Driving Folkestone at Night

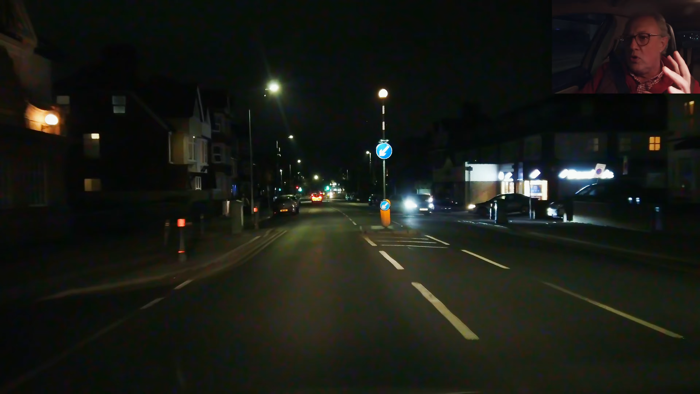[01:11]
But I thought what we could do is take a little trip down Cheriton High Street into Folkestone, just down the high street of Folkestone, just do a little bit of riding at night. What kind of hazards can we see? Not so many pedestrians, I'd have thought.
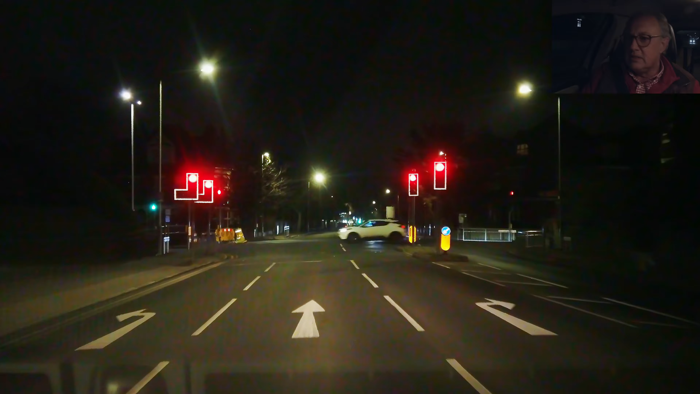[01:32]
But yeah, come along. I'll point out any hazards that I see. Looking like a ninja cyclist. I remember from when I was a cab driver, the night shifts were always so much more fun because the roads were always clear. Just cruise right through. Car number four, you want the Crusader pump for Hogbin.
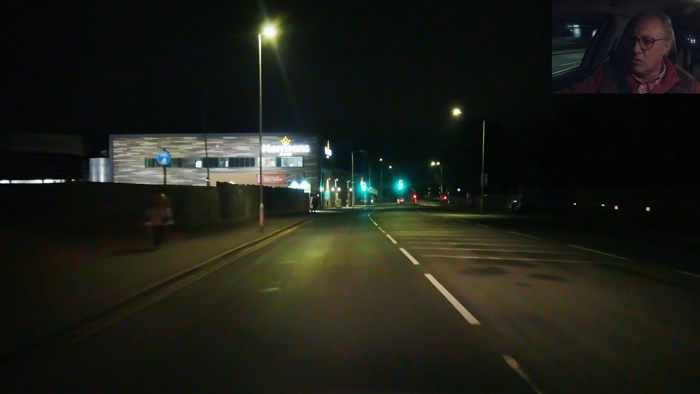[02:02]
You want the station going to Tunbridge, the guy who slept in. Look at this, no hazards. Couple of pedestrians on the left there. See them coming out under the light.
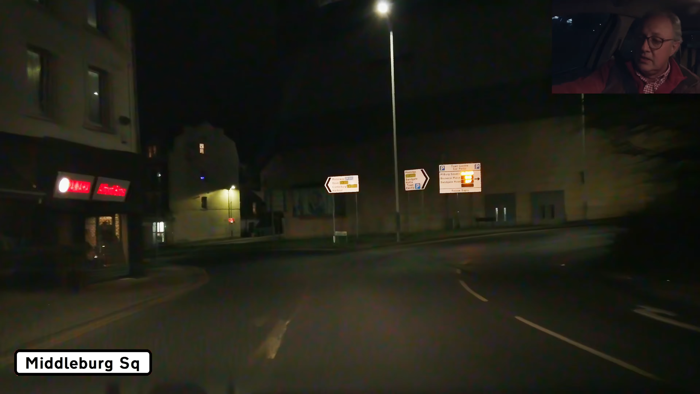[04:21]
If nothing else, the high street should be all lit up, shouldn't it? Gosh, look how deserted it is. When you think about doing these drives during the day,
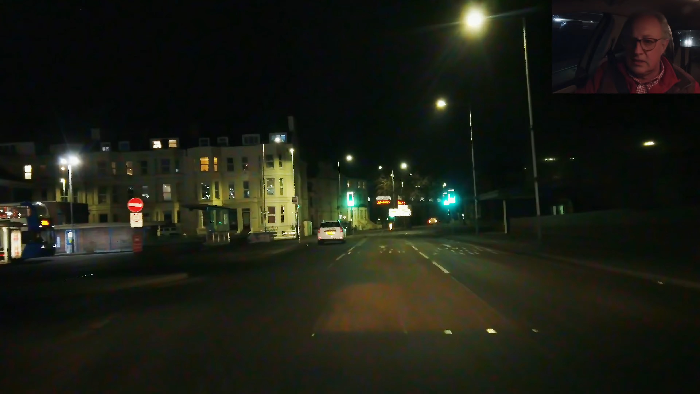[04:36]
there's all manner of traffic and pedestrians.
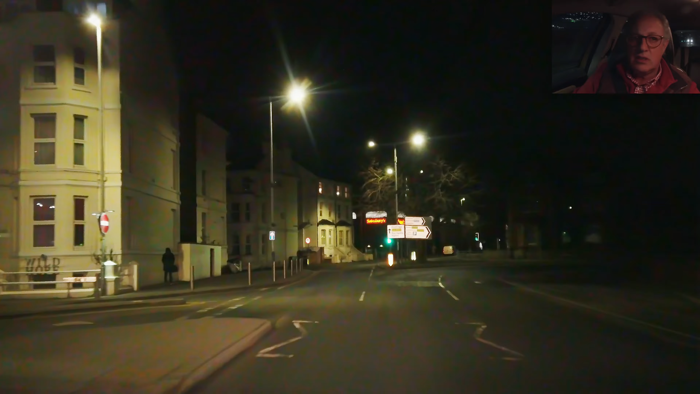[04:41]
Go up past Sainsbury's, turn left and come down Sandgate Road into the high street area.
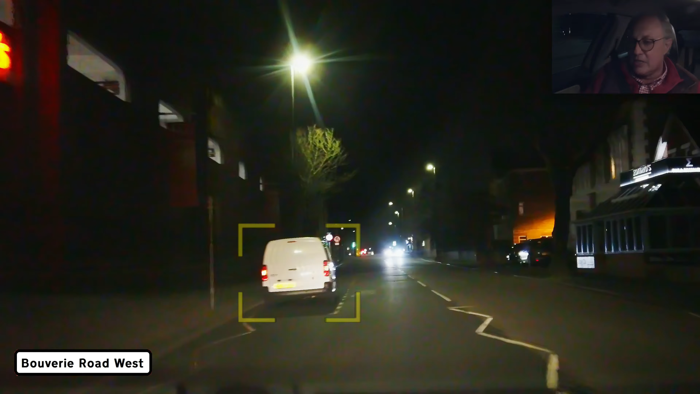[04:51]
No left turn there because it's one way.
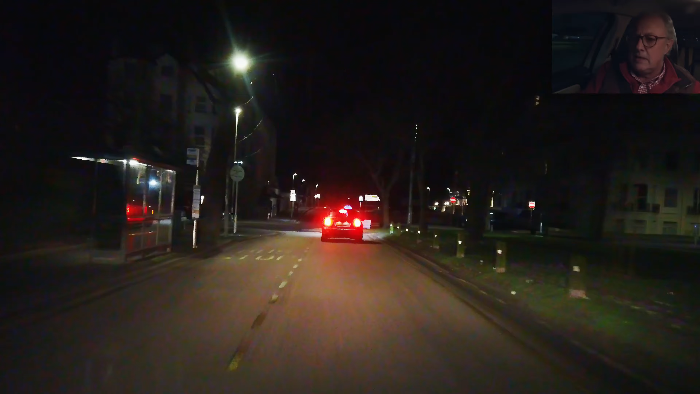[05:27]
No indicators, but then it is night time.
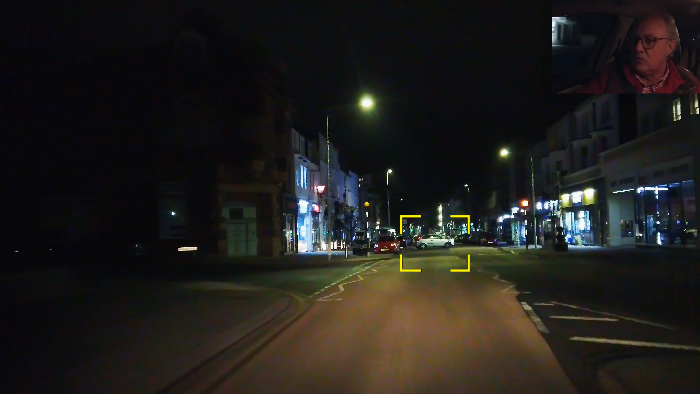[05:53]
Oh, car doing a U-ey. Rather successfully. You're more aware at night of cars starting up and pulling out because of the lights.
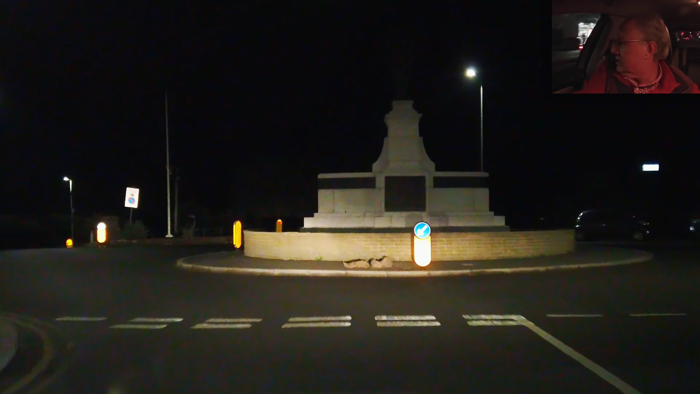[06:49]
Right, we'll go down towards the harbour arm, see if there's any illumination down here.
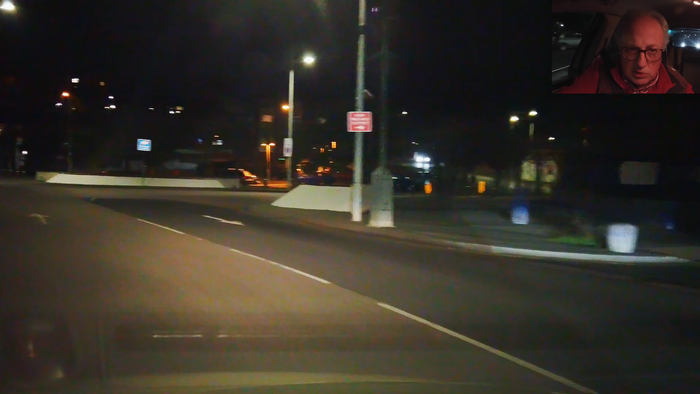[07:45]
We'll go up on Tyne Street.
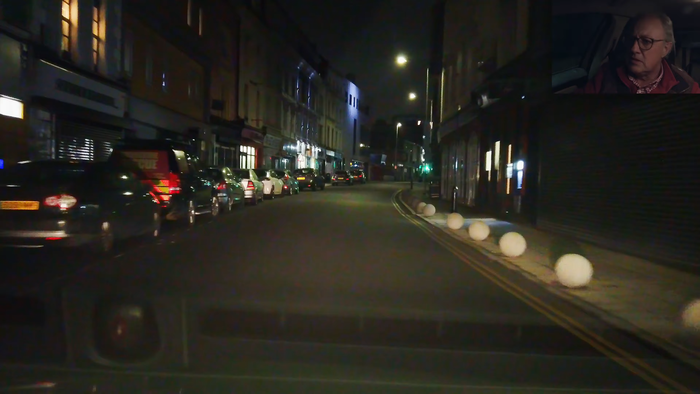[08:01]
Deserted. Oh, a pedestrian in the road. A hazard.